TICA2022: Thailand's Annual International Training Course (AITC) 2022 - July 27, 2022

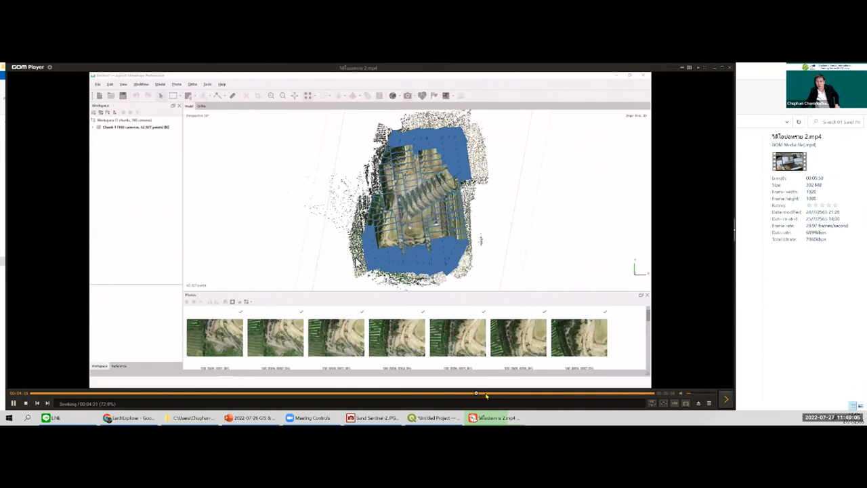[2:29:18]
and this photo will generate the dense cloud point,
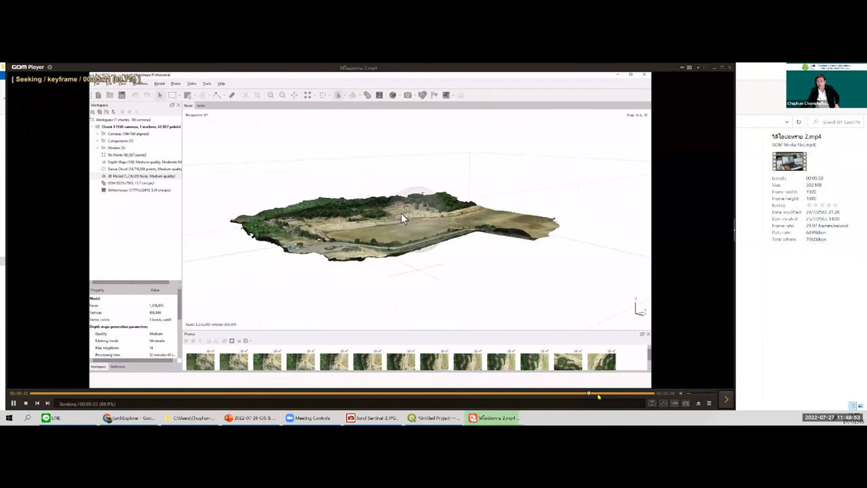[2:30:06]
Here, this is a 3D of the sand pit area. Okay.